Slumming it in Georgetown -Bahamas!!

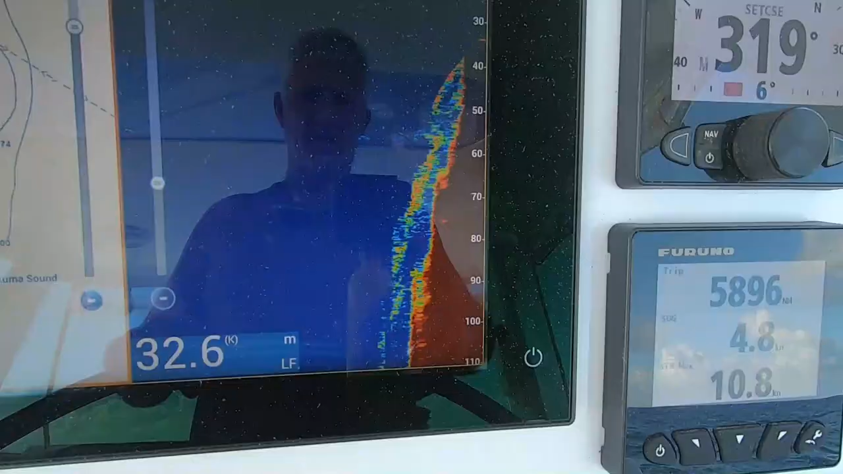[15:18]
On screen: depth 32.6 m
Yeah, that's the drop-off coming up. You can see us hitting the drop-off there.
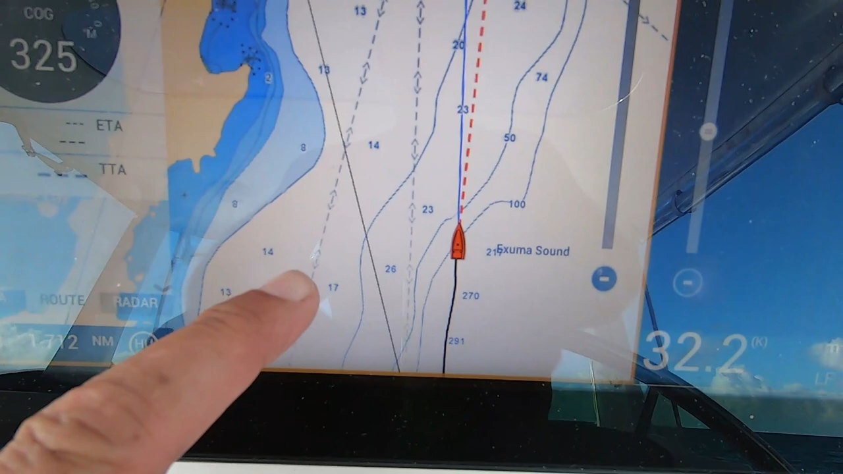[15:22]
That's Farmer's there.
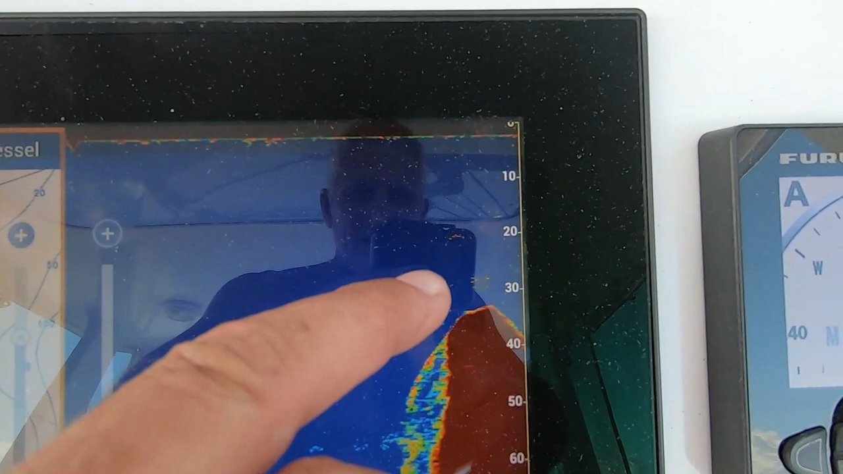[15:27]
Nice big fish hanging at 20 meters there. Sure.
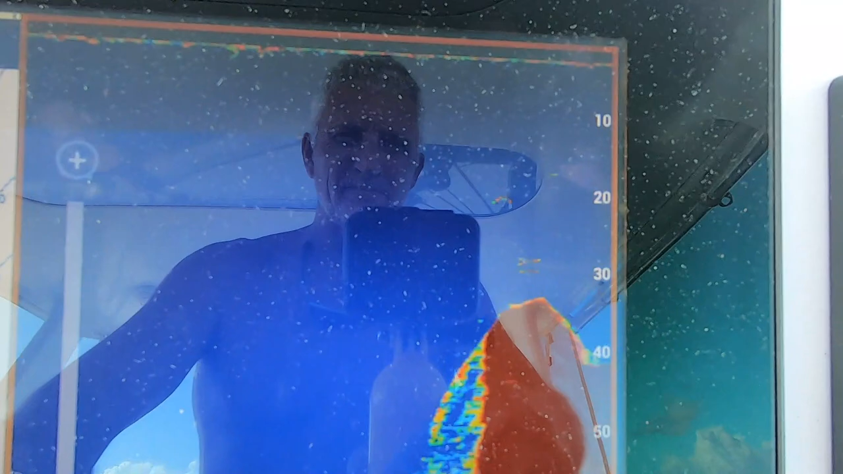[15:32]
Couple of nice fish there.
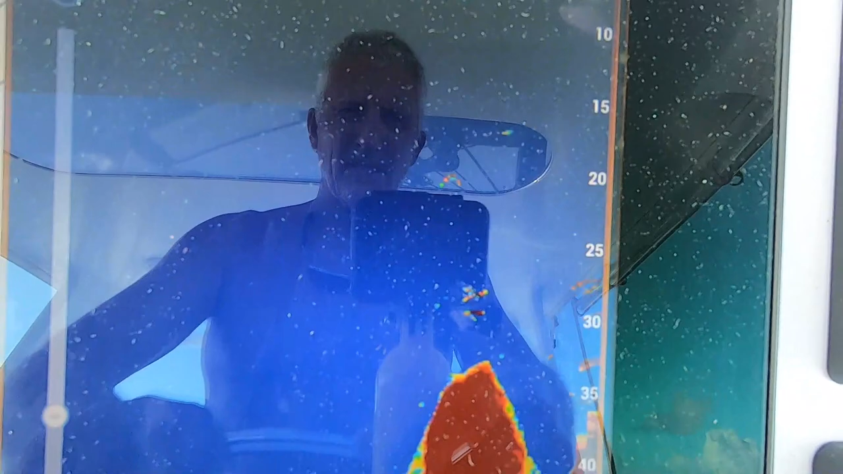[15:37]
They're not biting anything because we've got lines out. Whoa, couple of nice fish there.